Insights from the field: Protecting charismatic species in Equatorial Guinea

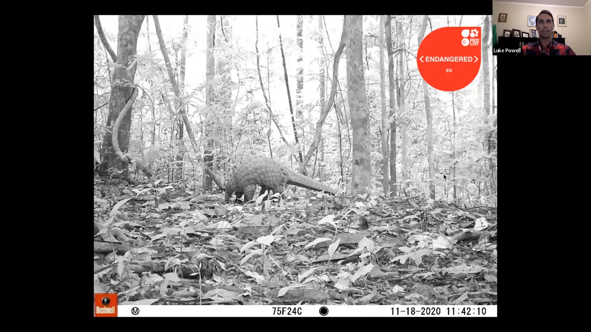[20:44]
um okay this is the uh volkswagen bug with four legs otherwise known as the giant pangolin it's very endangered just like every other species of pangolin because of their scales are highly prized and um this uh picture was taken in the adjacent uh pa and i should introduce our camera trapping program that we've been doing for the last six or seven years and where we are attempting to blanket the country with uh with camera traps so that we know where the fauna are which is some of the reasons why we have a pretty good idea of what's within this national park even though we've surveyed a relatively small
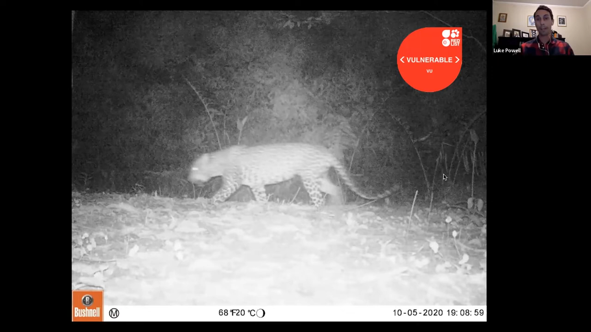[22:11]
predators like like this lovely leopard which we captured in one of our camera traps as well and so i can't possibly take credit for
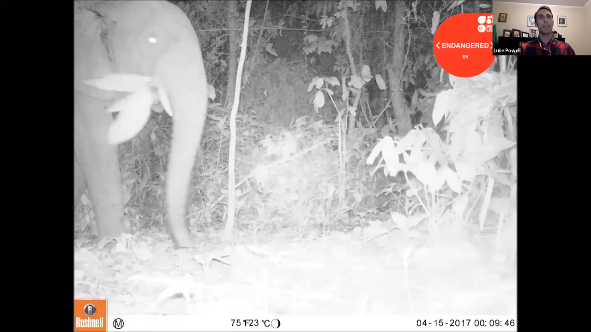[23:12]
lovely uh african forest elephant of course extremely endangered and you can tell it's forest elephant because it has the little tusks and the smaller ears um so that they don't get caught uh in the brush while they're romping through the forest there and this is that same map that you saw before
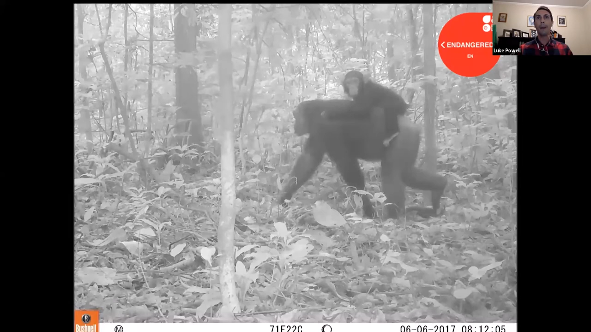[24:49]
this is uh from an adjacent park where you can see mom and baby uh walking through the forest there love that one with the big ears on the baby
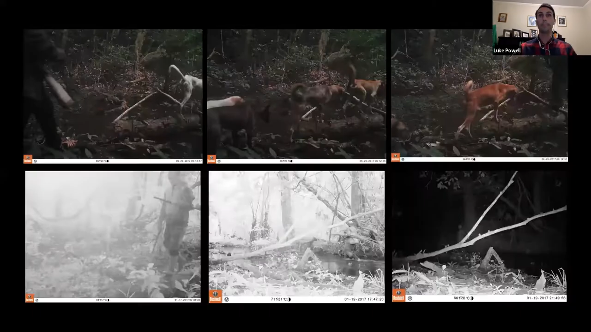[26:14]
and um it would be a mistake to not share the photo of the mammals that we capture most often on camera traps so these are uh hunters uh and and their dogs and so and this is something that um folks have been doing there for thousands of years probably from the same or similar ethnic groups